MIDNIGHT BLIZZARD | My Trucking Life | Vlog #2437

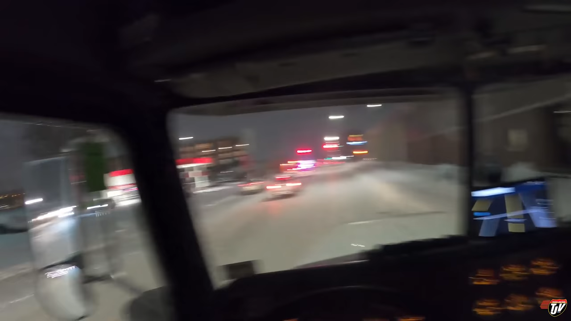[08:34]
What is this? Are they doing check stops in that lane only? What? I'm confused. I don't know what's going on over there. They were stopping. Yeah, well, he's blocking this lane here. They're supposed to go around, but I'm not sure why. I can get going here. It's extremely icy.
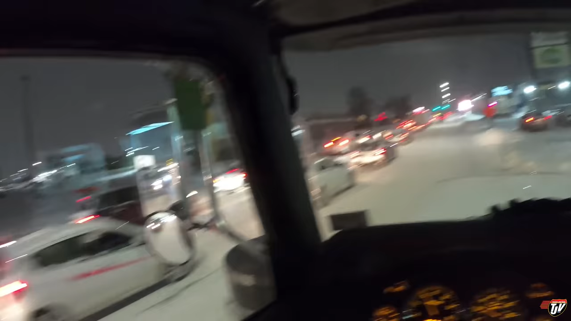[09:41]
Are all those people lining up to get tested? No way. No way. That can't be what that is. That'd be insane. Oh, what's this? What's this? Oh. Buddy, buddy, buddy. What are you doing? Bud, pick a lane. Can't have both lanes.
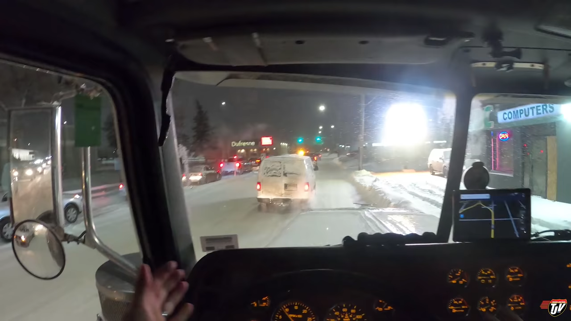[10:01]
There's two lanes here. He's in the middle of both of them. Does that lane end? Oh, I see. No, it doesn't. That lane doesn't end. There's still two lanes here. I have no idea. Yeah, that's all going to the testing site? No way.
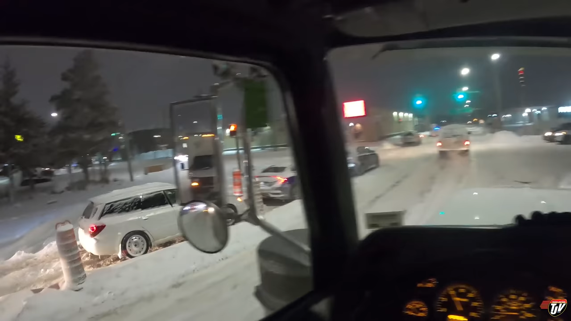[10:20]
You're all getting tested?
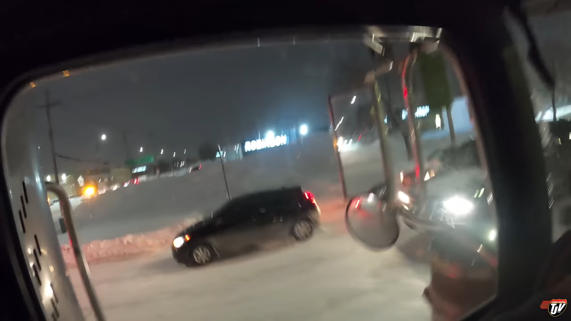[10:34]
It looks like they're all going to the testing center. That's insane. I've never seen that. I still think there's got to be some other explanation for that. But it does look like they're all going to the testing center. Thanks. So our trailer is just around the corner up here. I'm going to hook up and talk to you in a bit there. See if we can get ourselves out of this icy mess they call Winnipeg.
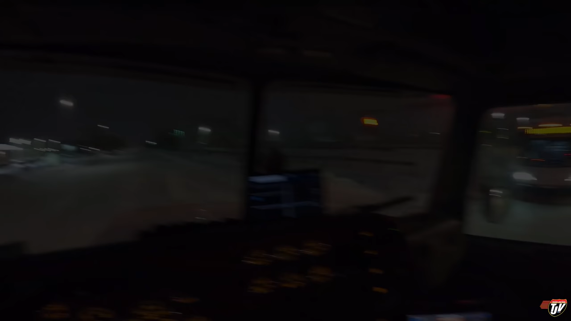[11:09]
Okay. You can see behind me, we've got our box. It's going to be a late night. There's a cone in my lane right there. So I'll have to go around it very carefully.
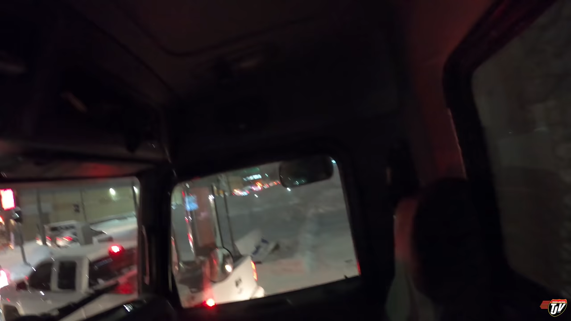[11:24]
These people are coming up, not giving me very much room here. That's okay. Yeah, there's police there. There's police here.
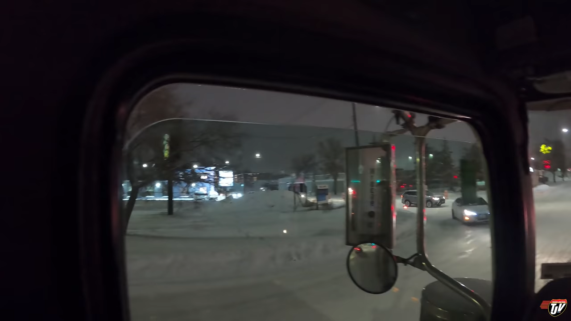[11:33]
It looks like the lineup that was in that lane is now gone, I think. But where are they all going? Still haven't figured it out. I probably will never know. So this is southbound. I want to go back northbound, which is the next intersection, way up there by that McDonald's.
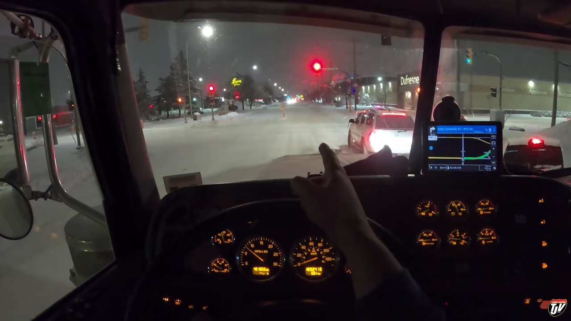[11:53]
That glorious, glorious pair of golden arches over there. It's wonderful. It's making me hungry. I brought a lunch along though, so no golden arches for me today. It's supposed to go down, down, down to minus 32, maybe minus 35 tonight. Okay, everybody. Don't crowd me too much. So I've got to get around this little cone here.
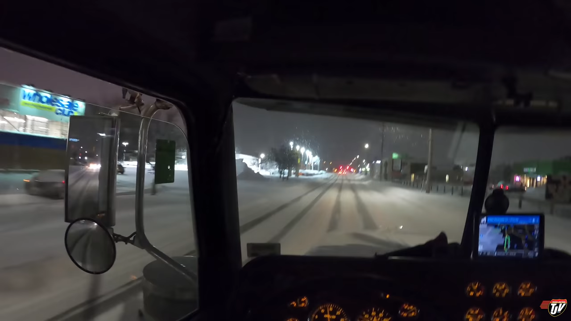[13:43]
And we're going night trucking. We'll see you in Kenora. Should be about two and a half hours away. Should be. Keyword.
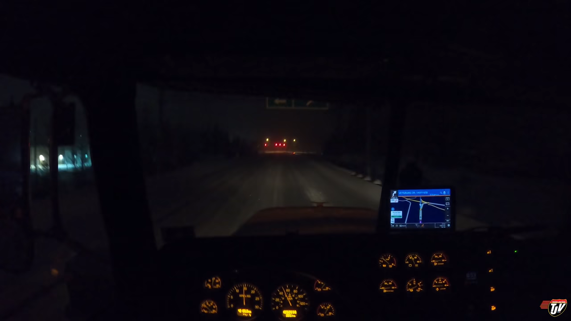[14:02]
Just going around the bypass of Kenora. Karen thinks I should go that way. I disagree. I think we should go this way. She's going to be so mad when she realizes that I didn't listen to her. Oh, this is slippery. Slippery. Slippery. Slippery. Hopefully that guy behind me is going to stop.
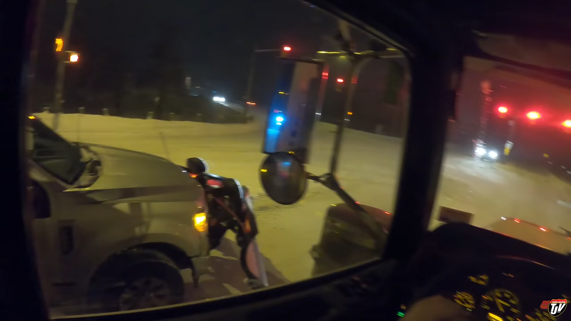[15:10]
Oh, there's a, that's what I need for my pickup. I don't know if I can get such a big one just on a 1500. This is an F250 here beside me. Might need a bigger truck. I'm going to have to get something like that when we live out in the country, though. Oh, come on. Come on. Let's go climb the hill. Green light.
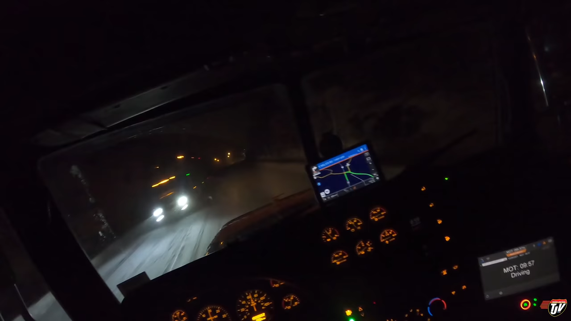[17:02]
Come on. Oh, now I've got purple spots in my eyes. Those LED lights, man. Woo! That is bright. I can't read the signs now because I've got purple spots in my eyes. Friendly reminder. Try to remember to turn your brights off. And you've got to be careful with your jake brakes and weather like this, too. I've got ABS on this truck, though, which is very handy.